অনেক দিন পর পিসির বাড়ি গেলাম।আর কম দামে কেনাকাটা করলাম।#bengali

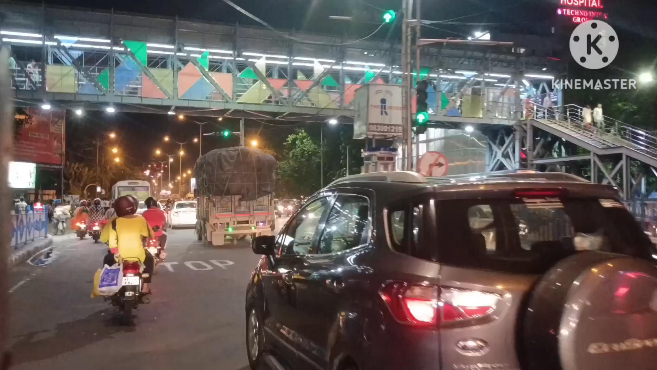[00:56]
এরপর সোজা রাস্তায় বেরিয়ে এসেছিলাম। এই যে ওভারব্রিজটা, শ্রীমতী মমতা ব্যানার্জি এই রিসেন্ট কিছু 1 বছর হতে যায় প্রায় উদ্বোধন করেছেন।
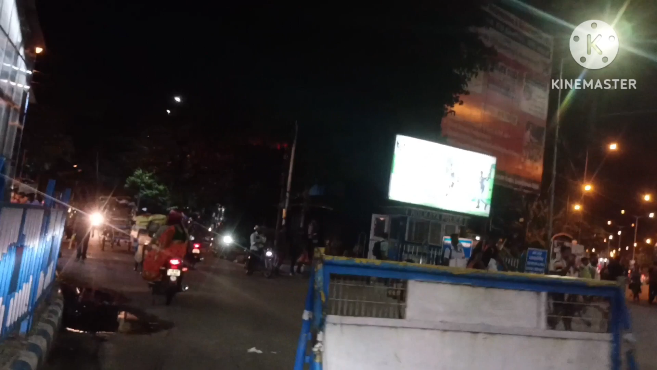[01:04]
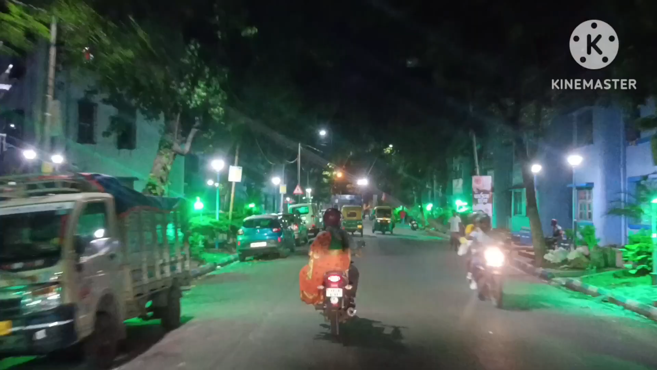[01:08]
তো এই নিচ থেকে আমরা চলে যাচ্ছি, যেহেতু এখন শ্রাবণ মাস, চারিদিকে না দেখতে পাচ্ছি ভোলে বাবার জল আনতে যাওয়ার জন্য যেই মঞ্চগুলো করা হয় সেগুলো করা আছে, আর তারই পাশ থেকে আমরা এগিয়ে যাচ্ছি।